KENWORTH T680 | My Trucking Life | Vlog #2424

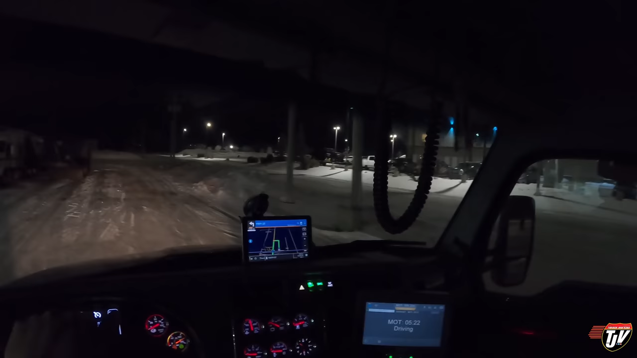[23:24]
got a lot more snow here than we got at home that's for sure there we go that should be good